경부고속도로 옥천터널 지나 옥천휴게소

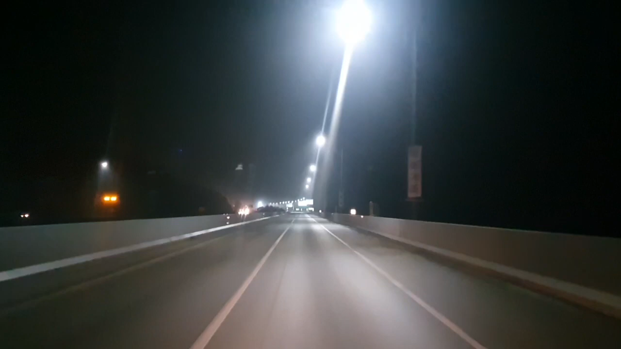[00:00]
6천 터널 통과해서 약 500m 앞에서 나 휴게소입니다. 알뜰 주유소가 있습니다. 전방에 100km 이동식 과속 단속 구간입니다.